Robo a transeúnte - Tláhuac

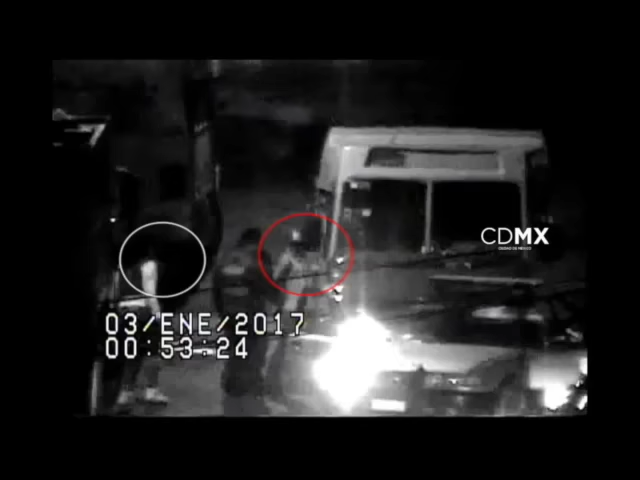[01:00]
Se coordina con los elementos de la Secretaría de Seguridad Pública mismos que logran interceptar al vehículo y detener a dos sujetos,
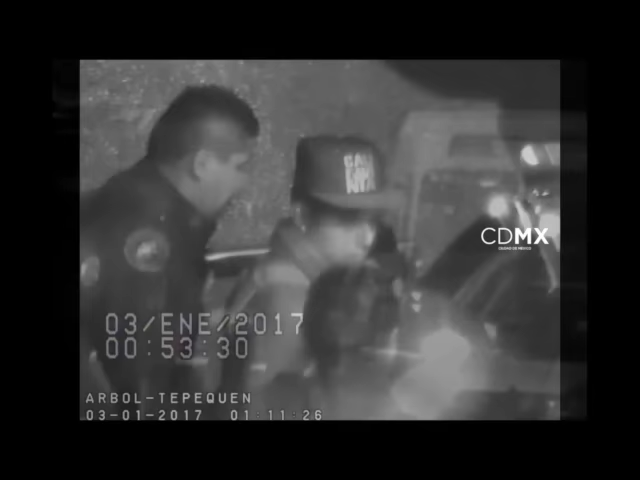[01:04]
los cuales son reconocidos por la víctima como los presuntos responsables del robo.
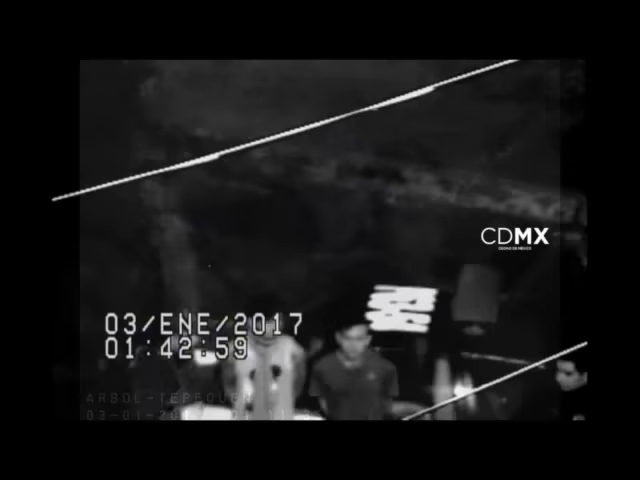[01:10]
Ambos son remitidos al Ministerio Público.